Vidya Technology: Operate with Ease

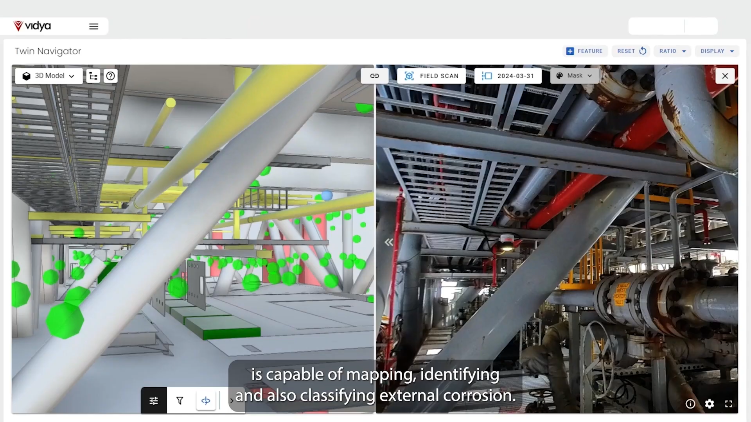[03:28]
The most impressive AI that we have is capable of mapping,
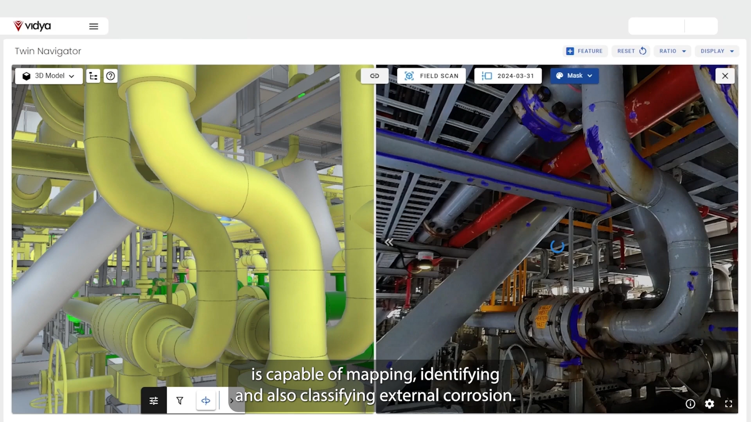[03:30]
identifying and also classifying external corrosion.